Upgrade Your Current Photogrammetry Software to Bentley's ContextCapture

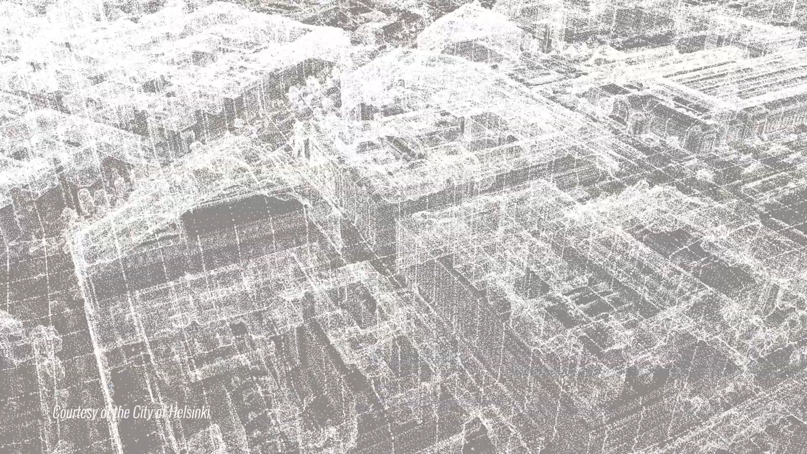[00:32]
Context Capture quickly generates highly detailed geo-referenced engineering ready 3D reality mesh models of any size with convenience and cost savings the processing of
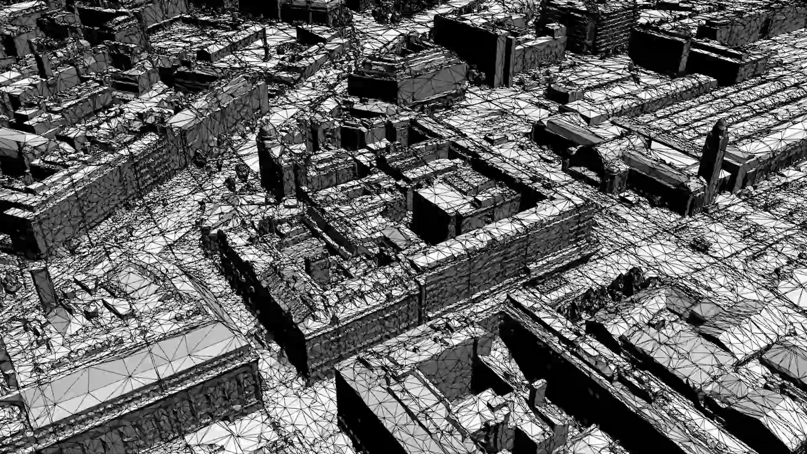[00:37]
digital photography provides and when needed